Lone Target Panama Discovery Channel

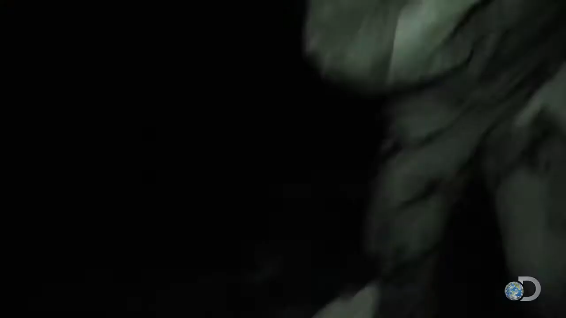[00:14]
Excellent. All right, come on, guys. When a school of needle-nosed flying fish caught the crew off guard.
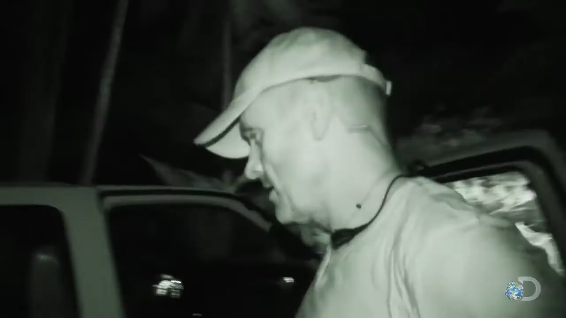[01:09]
but the true extent of his injuries were not yet known.